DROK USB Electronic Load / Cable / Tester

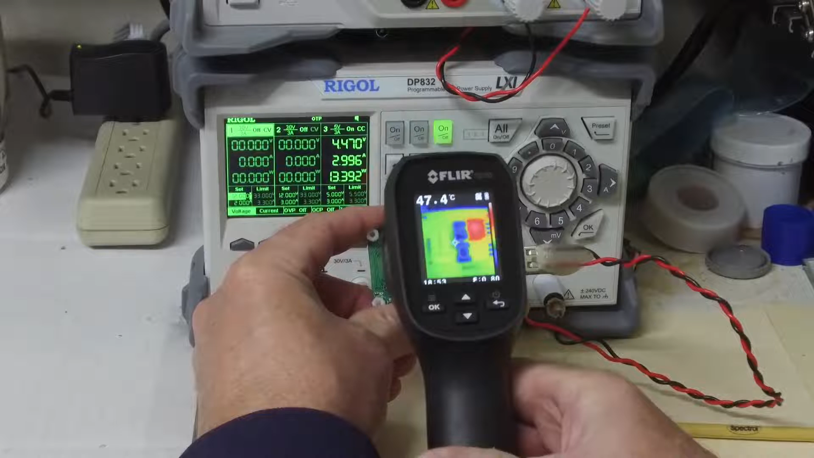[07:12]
On screen: spot 47.4°C
And, right there, that is the power transistor.
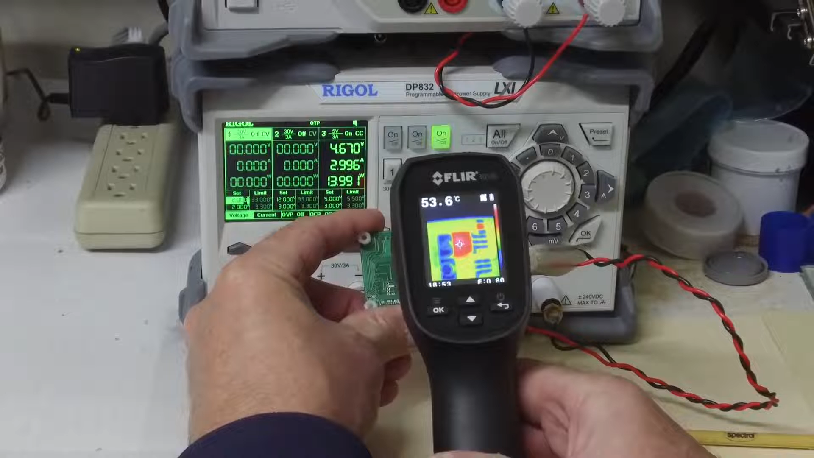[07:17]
On screen: spot 53.6°C
That is running at roughly 54C. And, the LM317 is at about 40C. And, as I move around on the back side of the board,
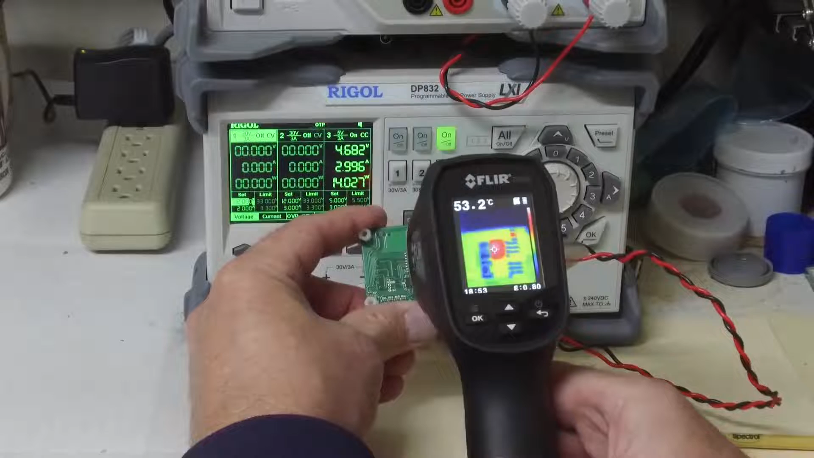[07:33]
On screen: spot 53.2°C
obviously the hottest thing is that power transistor.
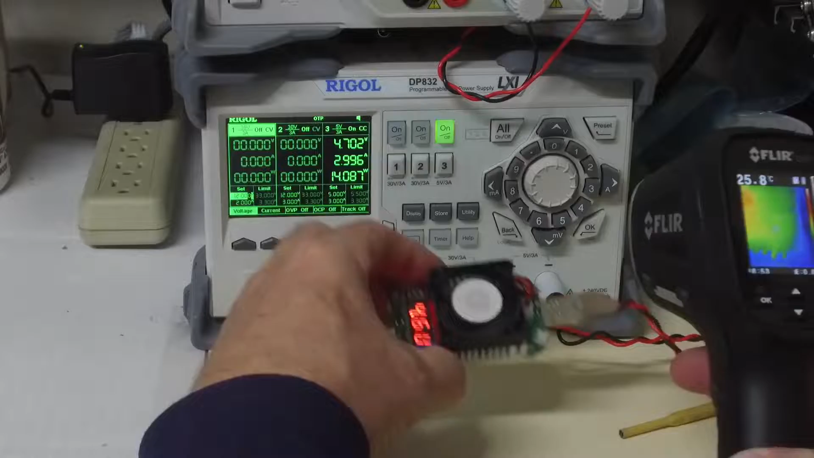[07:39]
Let's look at the top.
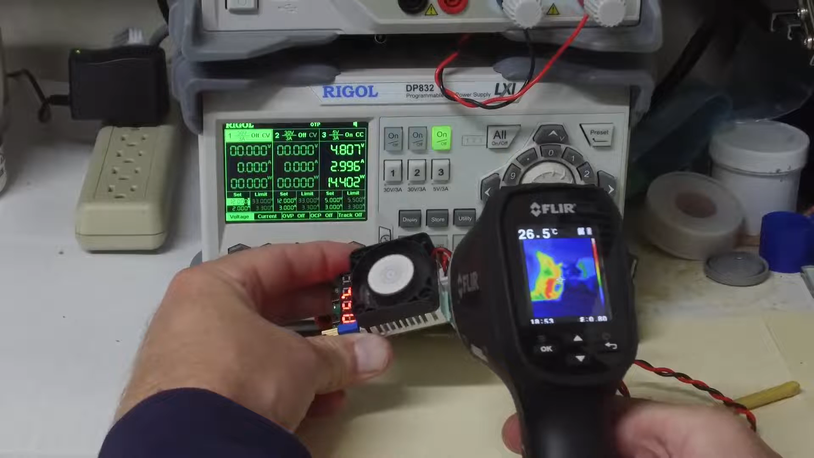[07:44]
On screen: spot 26.5°C
And, this is the edges of the heat sink.
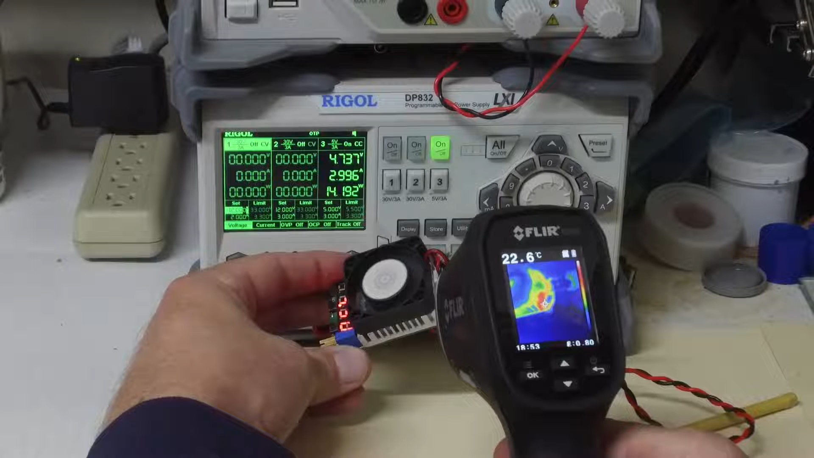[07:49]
On screen: spot 22.6°C
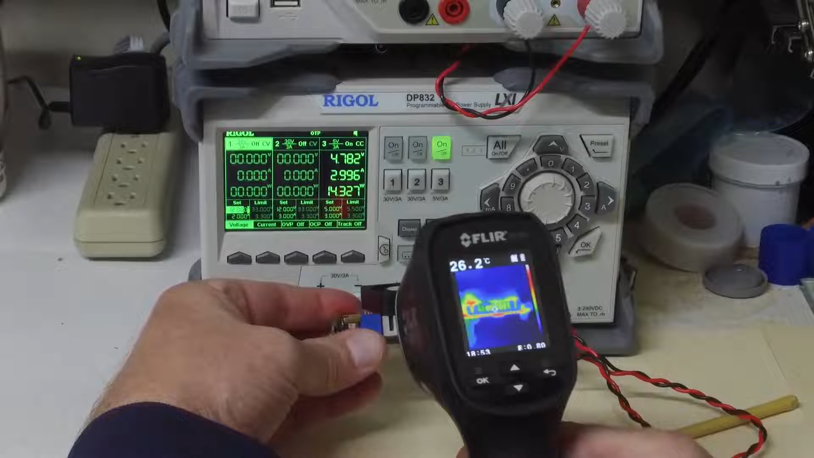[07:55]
On screen: spot 26.2°C
And, the thermal camera is kind of having a hard time capturing
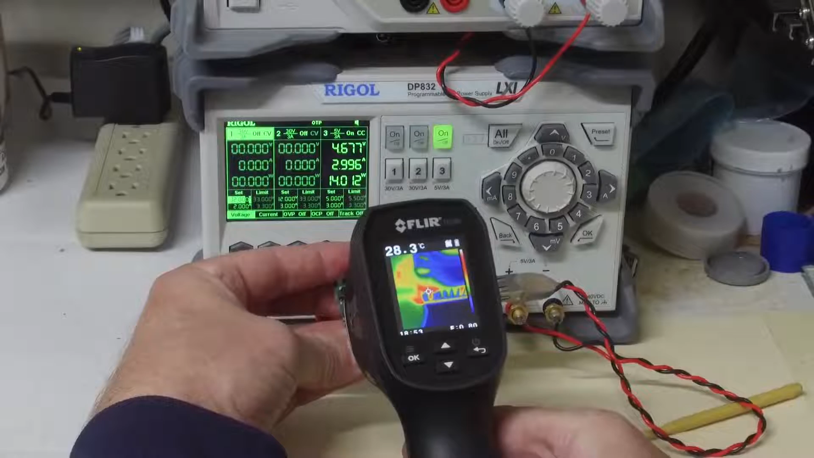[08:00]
On screen: spot 28.3°C
the heat on the side of this heat sink. We will let this run for a little bit longer.